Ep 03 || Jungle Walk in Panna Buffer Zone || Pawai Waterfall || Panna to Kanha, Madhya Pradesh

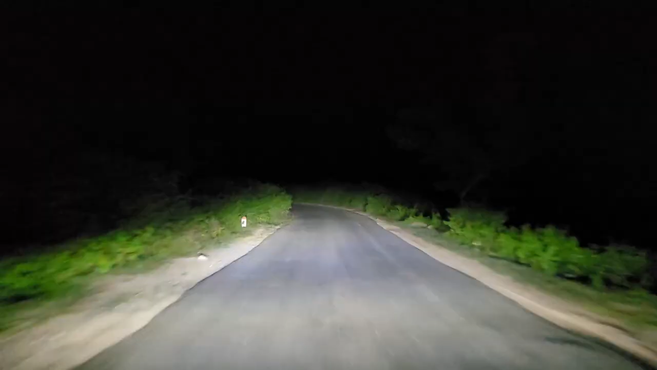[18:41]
जंगली भैंसा ना, रुको रुको रुको रुको रुको रुको रुको, जंगली भैंसा स्टार्ट रखो,
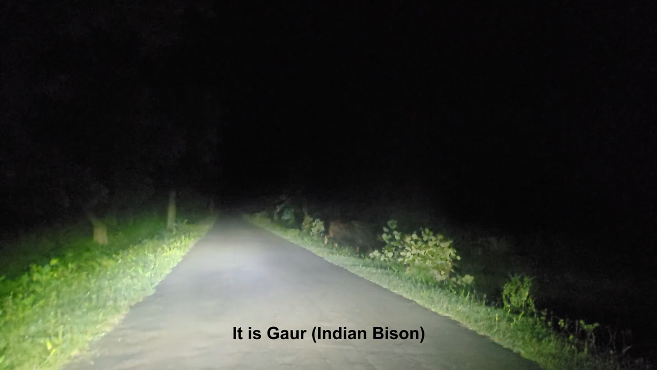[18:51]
चलो चलो धीरे धीरे धीरे निकाल लो, चलो चलो जंगली भैंसा है जी, जंगली भैंसा, चलो हाँ चलो। एंड द फाइनली रात के 10 बजे हम पहुंच गए हैं कान्हा खटिया गेट पे।